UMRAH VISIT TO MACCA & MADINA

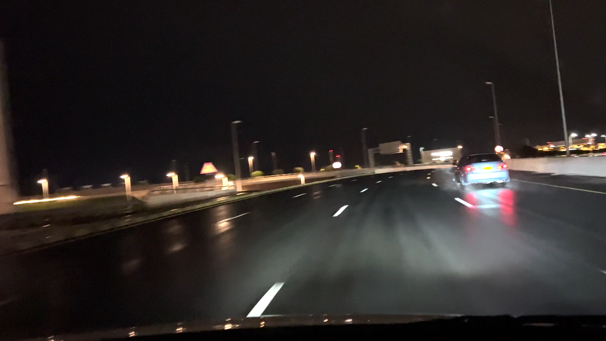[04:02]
तो मेरी राय ये है कि आप एटलीस्ट वहाँ पे 2-3 दिन जो है वो ज़रूर स्टे करें। आपको ओमान देखने का मौका मिलेगा, बहुत प्यारी और बहुत ही खूबसूरत कंट्री है। ये हम अपनी होटल की तरफ जा रहे हैं और रात का टाइम है, दोनों तरफ आप देख सकते थे कि खजूर के बागात हैं।
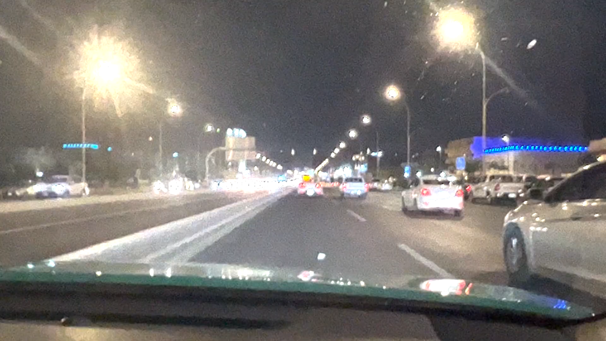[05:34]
ये हम खैर से मक्का हरम की तरफ रवा दवा हैं। हमारी टैक्सी हरम की तरफ जा रही थी,
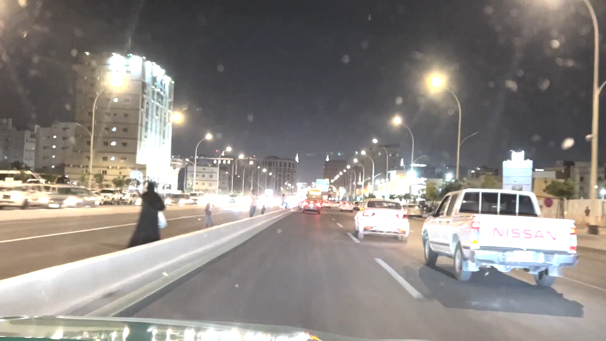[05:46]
और जिस तरह ये हरम की तरफ जा रही थी उसी तरह दिल की धड़कनें बाखुदा तेज़ होती जाती थी।
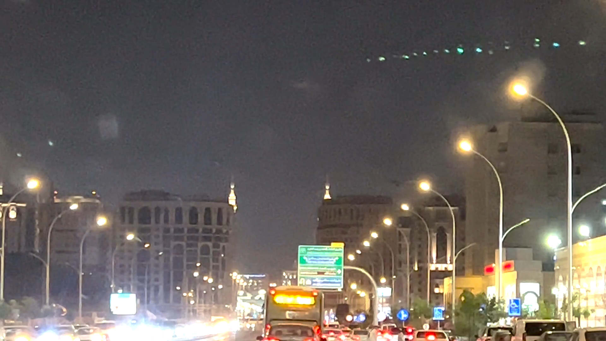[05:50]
जब जब हमें ये मीनार नज़र आते थे, आप जैसे देख सकते हैं दोनों तरफ,
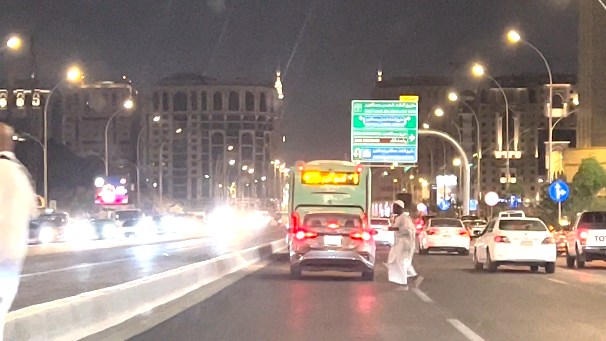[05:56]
और बस बस नहीं चल रहा था कि आप इन बसों टैक्सियों
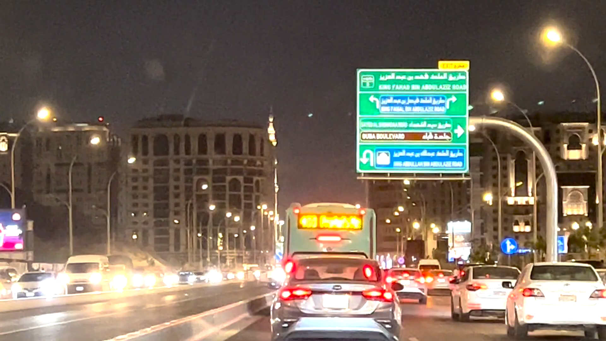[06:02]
गाड़ियों को हटाते हुए आप हरम दाखिल हो जाएं और अल्लाह के हुजूर आप सजदा करें और उससे वहाँ आने या अपनी मौजूदगी का शुक्राना अदा करें। तो बस ये जो वक्त था, दिल बेचैन था, तबीयत बहुत ज़्यादा बेचैन थी, और इंसान और हर मुसलमान के मैं समझता हूँ कोशिश ये होती होगी कि वो बस किसी तरह से पहुंच जाए।
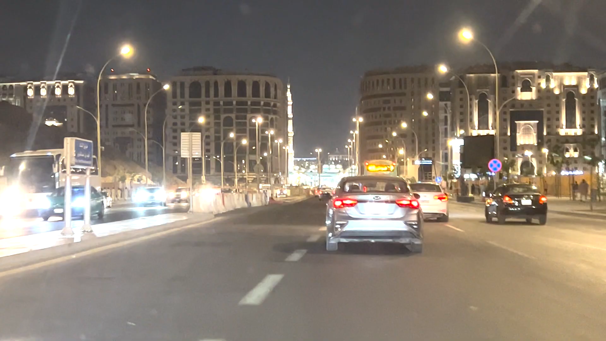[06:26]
जो जो हमारी गाड़ी माशाल्लाह हरम के करीब जाती जा रही थी, और ये जिस तरह हम देख सकते हैं कि ये
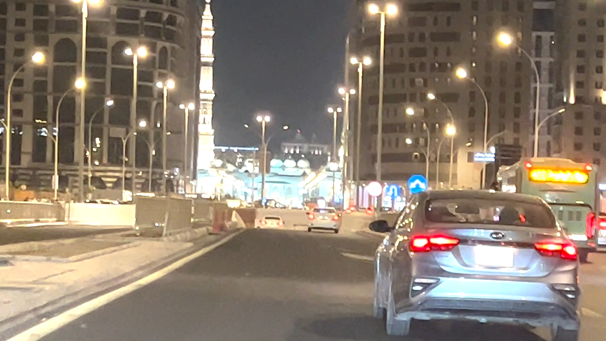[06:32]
उसके गुंबद भी नज़र आ रहे हैं, उसके मीनार भी नज़र आ रहे हैं, और फिर ये एकदम एक लम्हे के लिए सब चीज़ें गायब हो जाती हैं क्योंकि अंडरग्राउंड हमारी टैक्सी जाती है,